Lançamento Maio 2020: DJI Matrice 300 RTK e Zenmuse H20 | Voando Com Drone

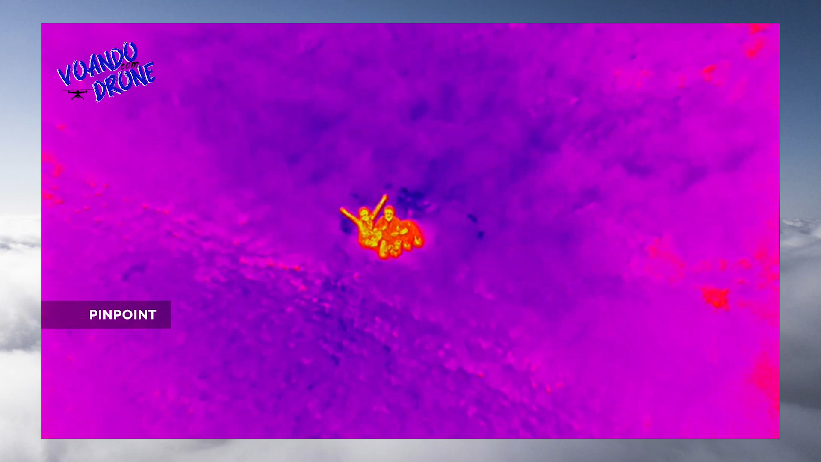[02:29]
Use the pinpoint function to mark the subject of interest and instantly share the precise location data to your second operator or ground teams via DJI FlightHub.